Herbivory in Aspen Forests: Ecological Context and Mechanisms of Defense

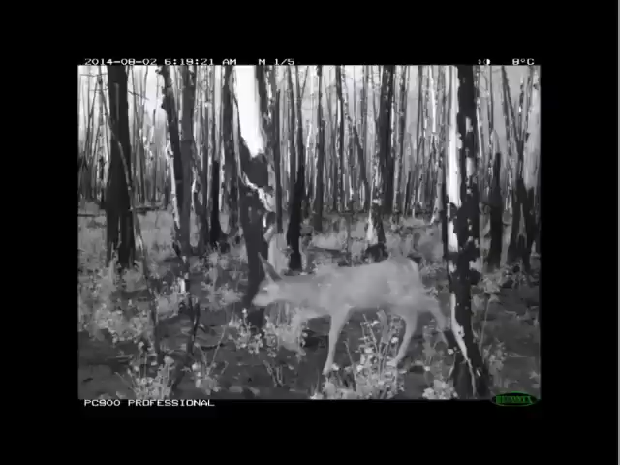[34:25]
and here now we're in august you're going to see much more of a livestock influence and presence and we all can also get information about when during the day they're browsing whether they're more active during the day or at night